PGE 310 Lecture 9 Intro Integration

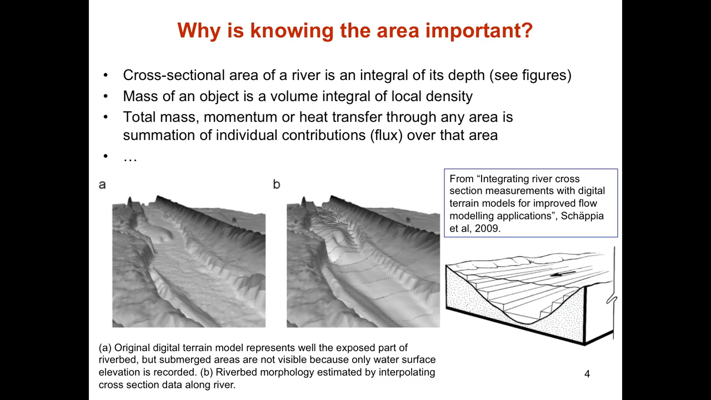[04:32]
So often, you actually have to integrate to get that happen. Here, there is also, so here, if you look at this river in cross-section, so basically, you will get the volume of the river, or even just on this cross-section, as integrating depth function. Okay? That could be, by the same token, volume of my reservoir.